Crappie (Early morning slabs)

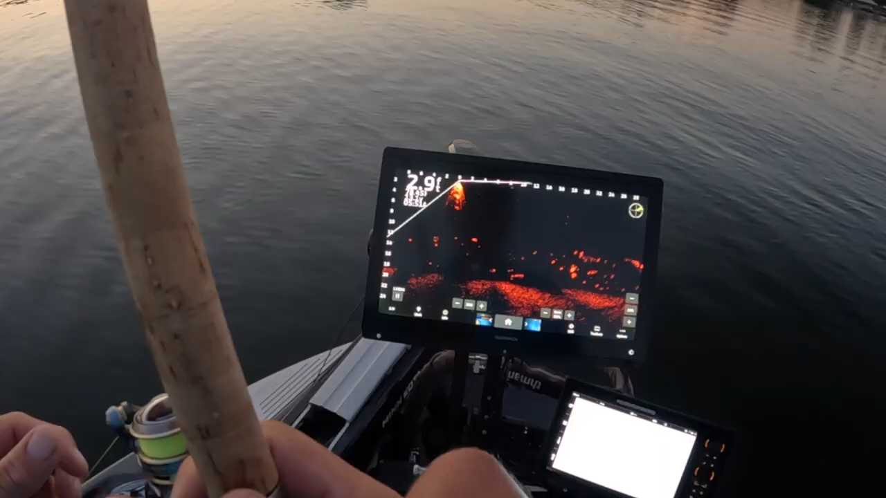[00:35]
see those big marks right here this is what we're going to go for right here all right
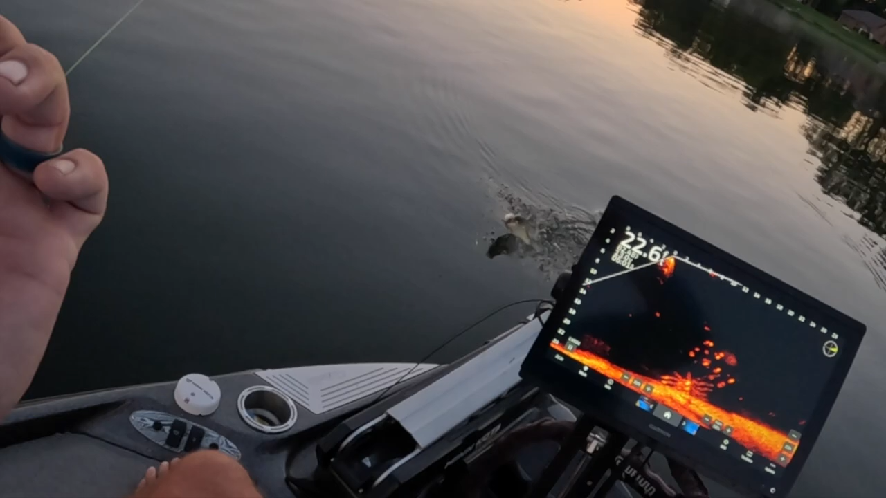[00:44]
well that's our first fish of the day oh my goodness nice little eater fish
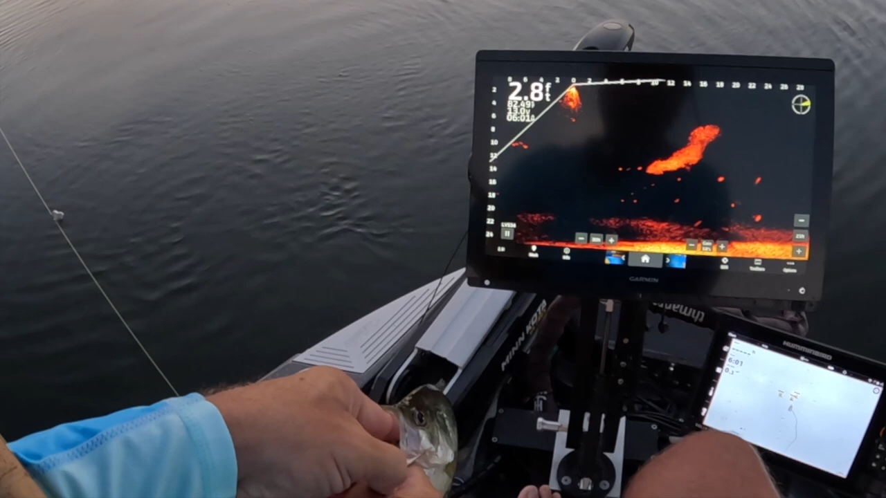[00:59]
On screen: depth 2.8 ft
probably going to change up to a blue monkey though that's a
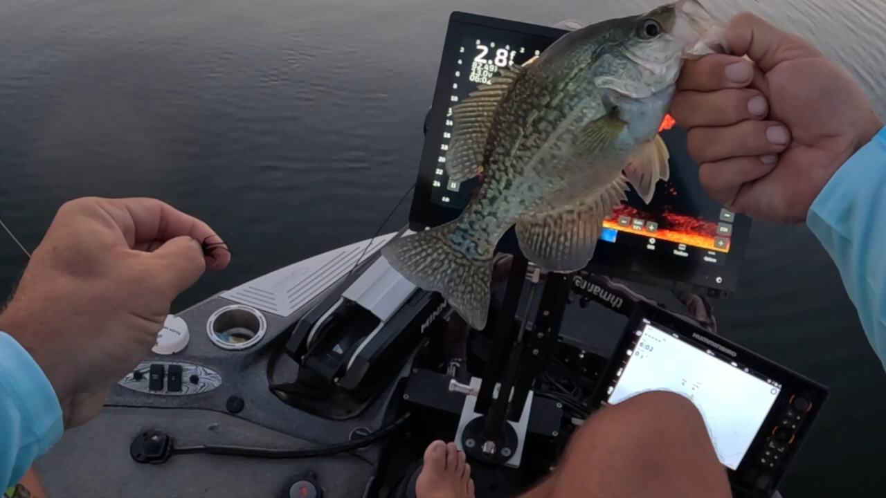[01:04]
solid fish though good start right off that thermocline line right above that pile structure and that's how we're starting this party off I'll do one more with this jig and then hair jig and then I'm gonna go probably to a blue monkey
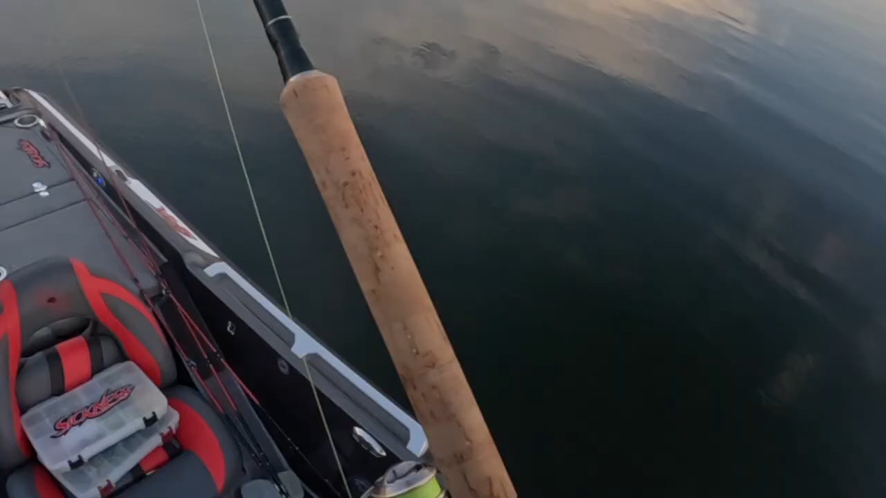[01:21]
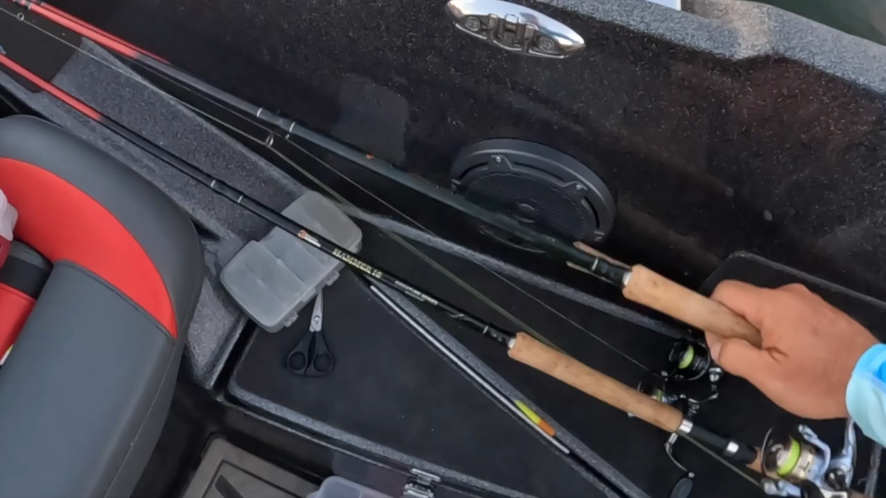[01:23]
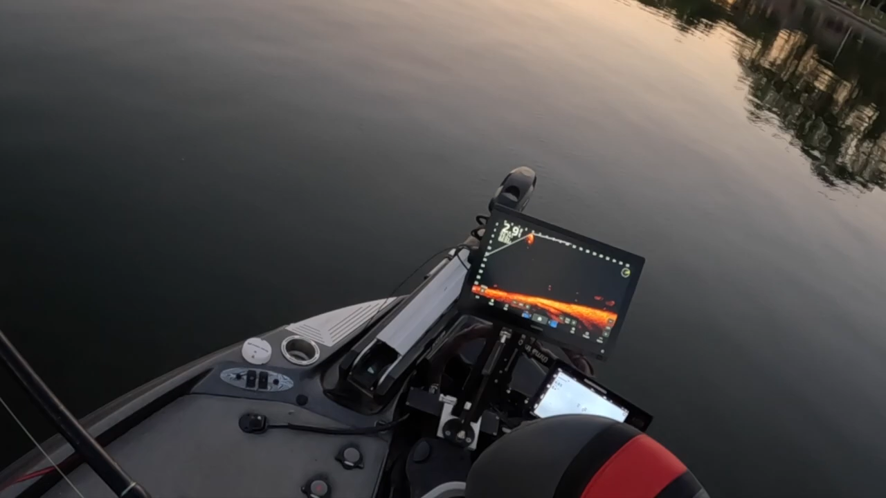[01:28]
nice little pile on the dirt so we talked about nice little pile on the dirt
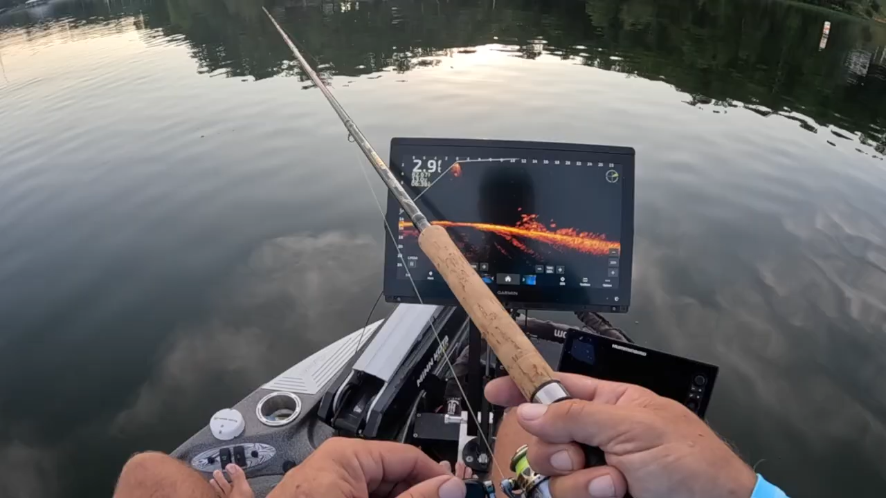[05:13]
oh yeah he took that hard good fish all right probably matches our best for the day for the morning